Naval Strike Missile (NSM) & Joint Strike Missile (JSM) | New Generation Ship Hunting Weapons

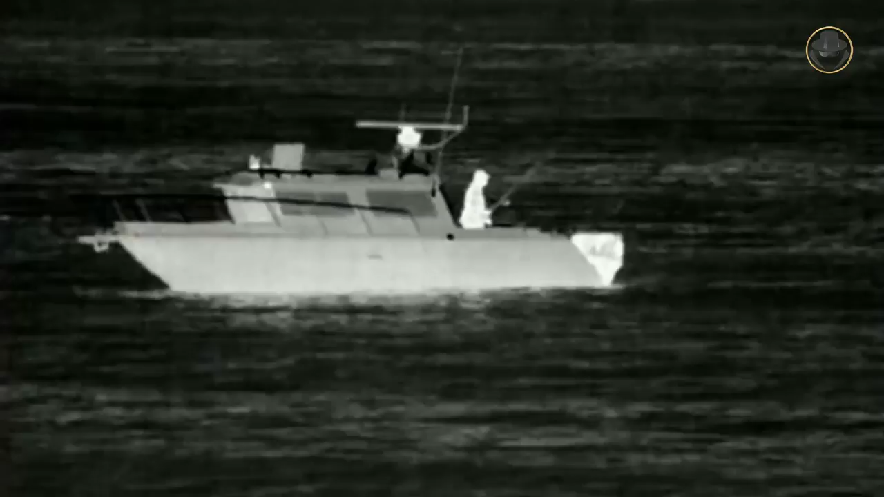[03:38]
The missile has high-resolution passive imaging infrared, shortly IIR, seeker as a guidance system.
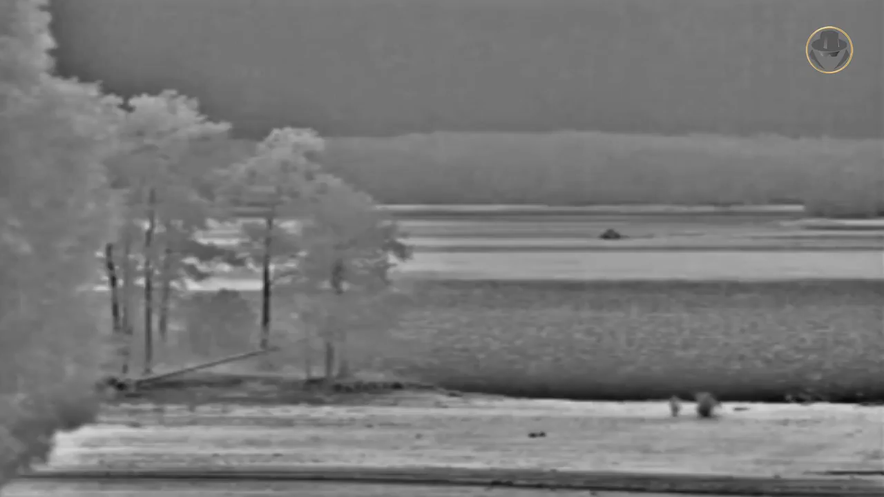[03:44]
The advanced software of the guidance system can independently detect, identify and discriminate the ships. It can also choose its target autonomously.
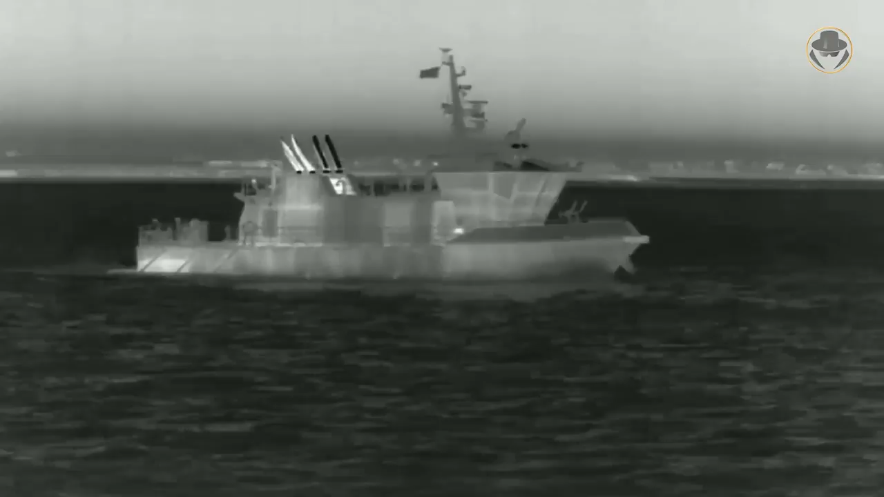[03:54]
Thanks to this future, the NSM can engage a ship which is near the coast and differentiate a surface combatant from nearby civilian ships.